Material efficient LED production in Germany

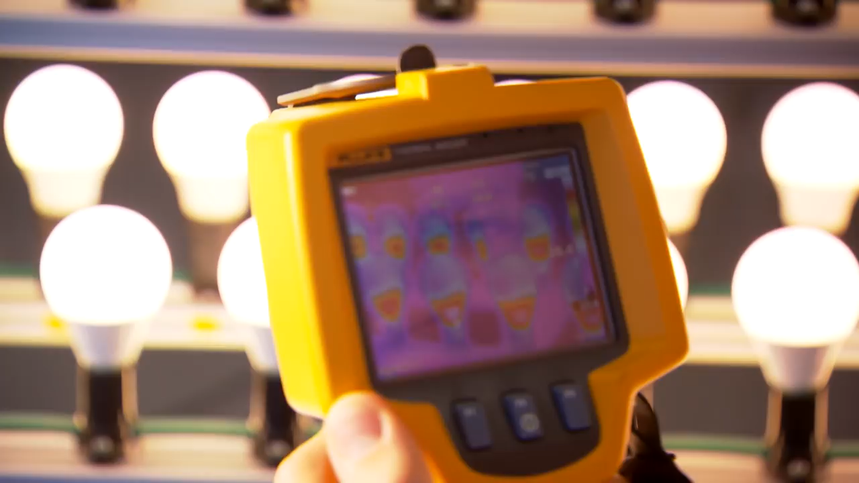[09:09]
and the heat is given off by the cooling elements.
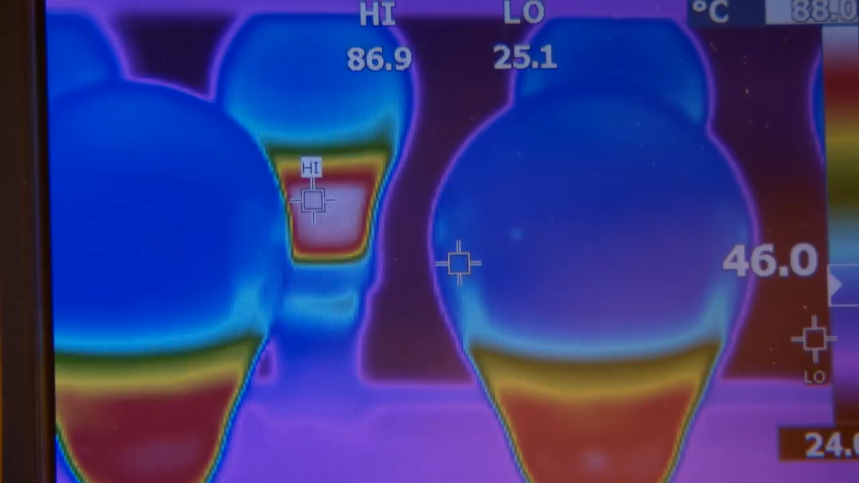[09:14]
The lamps are also provided with an automatic dimmer function that slightly reduces the brightness if there's a danger of overheating.